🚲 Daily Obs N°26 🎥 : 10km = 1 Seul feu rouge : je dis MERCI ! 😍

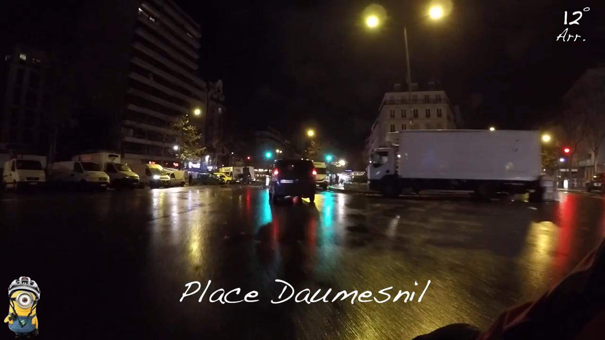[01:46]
Et puis je te raconte un petit peu mon sentiment, qui n'engage que moi. Donc ce matin-là, j'ai échappé de justesse à une méga drache, mais que je pensais me prendre sur le coin de la figure.
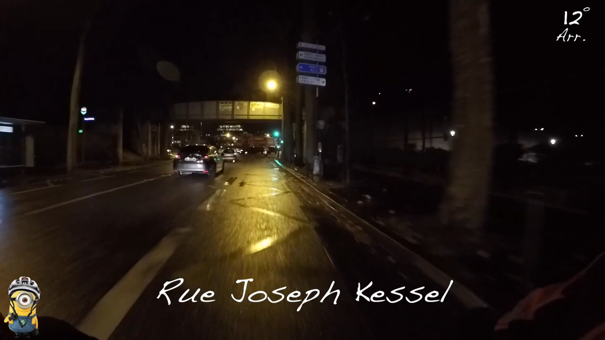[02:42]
Et tu n'as pas envie de dépenser de l'énergie à te dire, tiens, si je dois freiner très vite et tout. Donc bon, voilà.
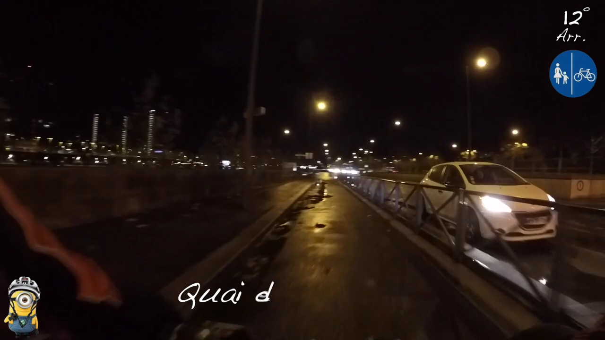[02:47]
Le quai de la Rappé, une espèce de piste partagée avec les piétons sur le côté gauche.
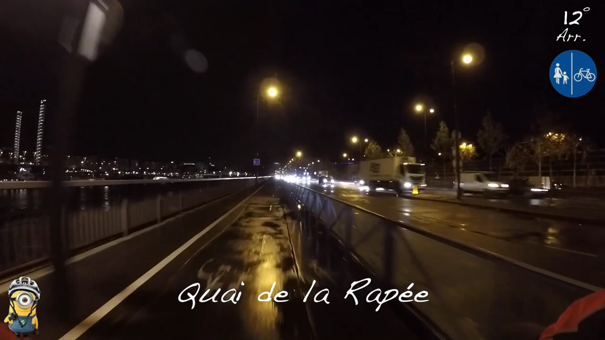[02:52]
Où il y a plein de rainures très larges. A tel point que d'ailleurs, si je passe avec mon vélo de route, j'ai moyen de me mettre au tas. Un petit peu comme si je roulais entre les rails du tramway. Il faut la connaître celle-là. Pourtant, c'est une piste qui est excessivement utilisée par tous les gens qui viennent du Val-de-Marne. Parfois du fin fond du Val-de-Marne pour rejoindre la capitale. Ça rejoint totalement cet axe de la rive droite qui rentre dans Paris depuis le Val-de-Marne. Pratiquement à 100% en site propre et en protégé.
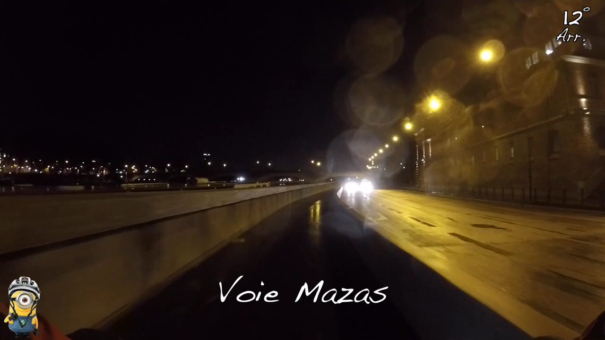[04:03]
Quelqu'un a eu l'idée, parmi les 5 voies dans le même sens pour le véhicule, de nous faire un petit couloir il y a quelques années. C'était un couloir amovible à l'époque. Parce qu'il n'a été mis en place que le week-end. Au moyen d'un engin spécialisé pour déplacer ces barrières de béton que tu vois sur la droite. Ça a été pérennisé depuis la piétonisation des berges-rives de Seine.
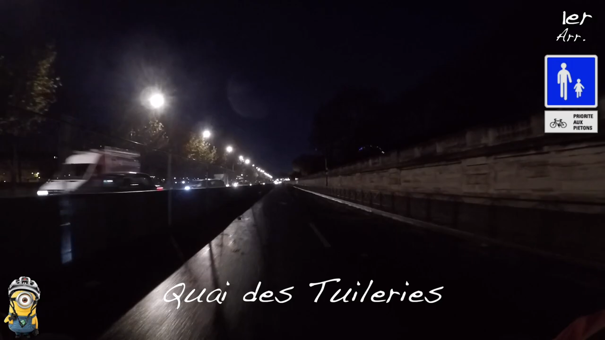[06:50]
C'est bien large. C'est quasiment une vision assez tragique à certaines heures du jour quand c'est totalement englué côté automobile. La passerelle Léonard Senghor.